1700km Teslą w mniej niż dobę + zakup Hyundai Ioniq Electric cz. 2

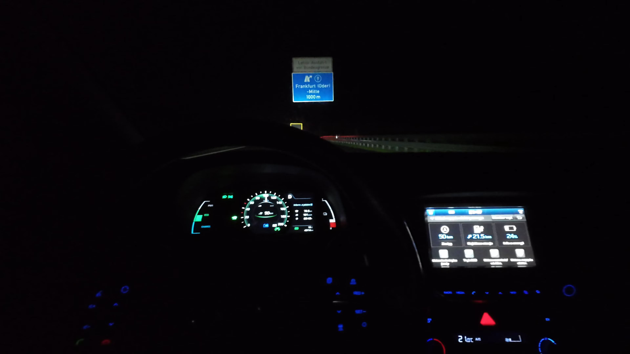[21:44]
Widzimy się na Ionity. I tam się pożegnamy. No i jeszcze jedno zanim dojedziemy do Ionity. Już znalazłem coś co na przykład jest lepsze niż jest w Tesli. Mianowicie aktywny tempomat. On tutaj bardzo szybko reaguje.
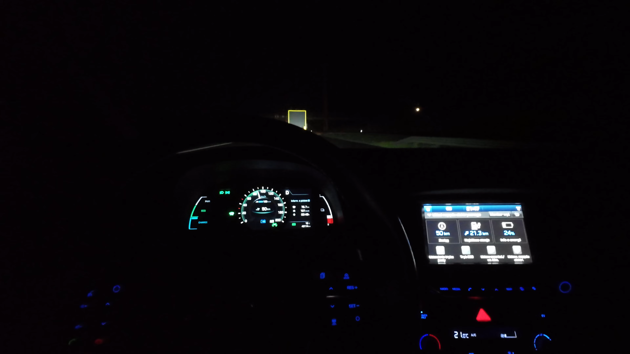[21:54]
Jeżeli ja teraz zmienię pas, bo zwolniło mnie do prawie niecałych 90 km na godzinę.
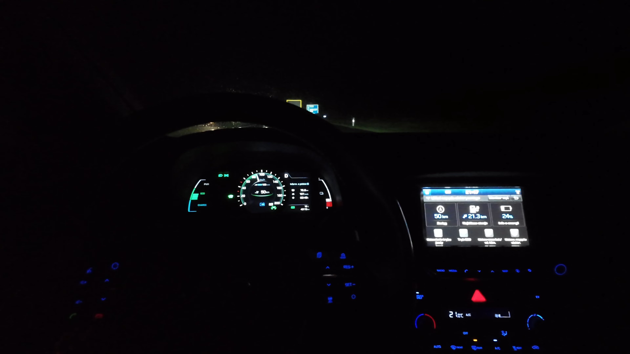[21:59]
Ja w tej chwili zmienię pas na lewy. Jak tylko auto mnie minie.
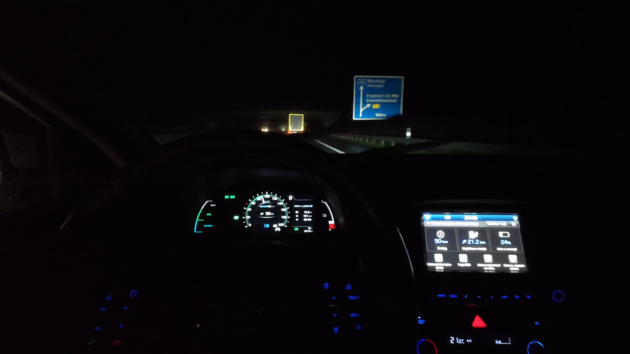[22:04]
Tyk. Ja nie dotykam gazu. Auto sobie samo fajnie gwałtownie przyspiesza do tych zadanych 123.
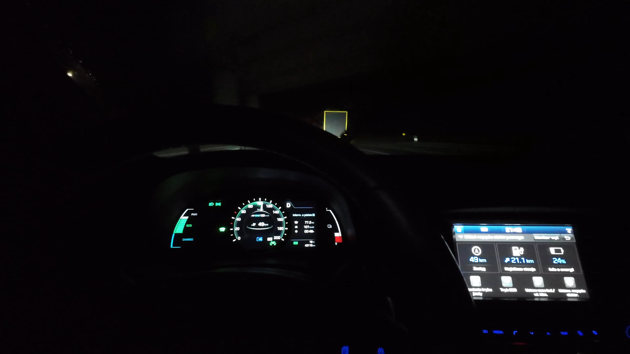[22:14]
Gdyby to była Tesla, to bym zmienił ten pas. Jechałbym tą samą prędkością, którą jechałem wcześniej. Tesla zaczęłaby się zastanawiać. Dobra. Przyspieszamy. I to przyspieszanie trwałoby jeszcze nadal, kiedy my już dawno przyspieszyliśmy Ionikiem. I to jest naprawdę dużo lepsze jak w Tesli. Właśnie pamiętałem o tym, że to było takie fajne gwałtowne, a w Tesli jest taki muł.